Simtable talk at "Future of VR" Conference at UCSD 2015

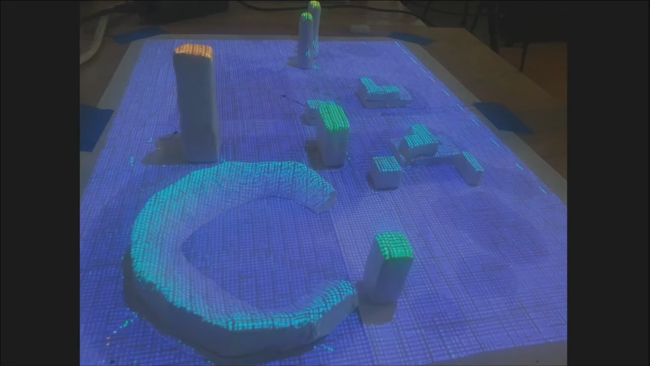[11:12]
So here's scanning it and then comparing it to the virtual model and saying, hey, this hotel downtown needs to be a little bit taller. This one's too tall. This is Petco Stadium. It's kind of Goldilocks. It's just right. And then, then we're doing like, here's a plume simulation of chlorine release.
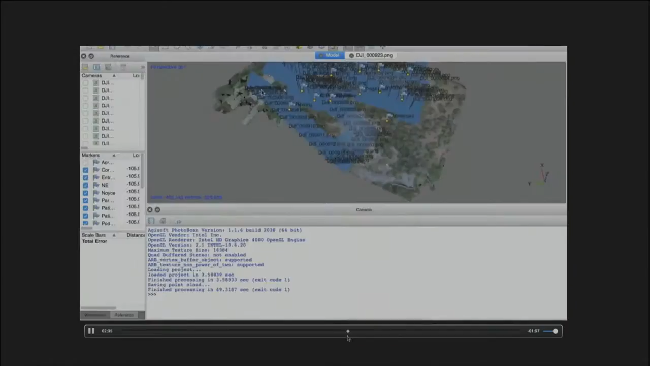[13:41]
Here's estimating where the drone is, and then putting it into Google Earth.